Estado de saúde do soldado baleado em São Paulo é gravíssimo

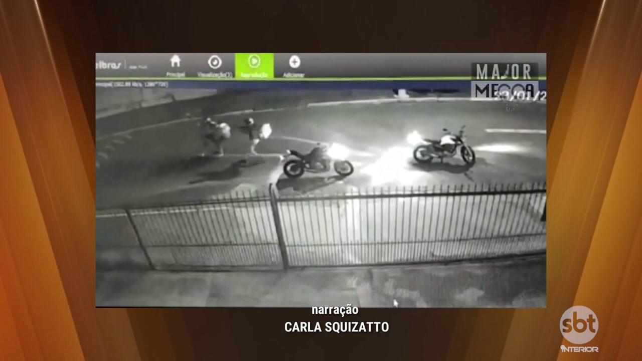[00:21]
Ele desceu da moto e a partir daí começou um tiroteio. Neste momento, o policial é baleado na barriga. Douglas da Silva de Oliveira, de 18 anos, foi atingido e caiu perto da motocicleta.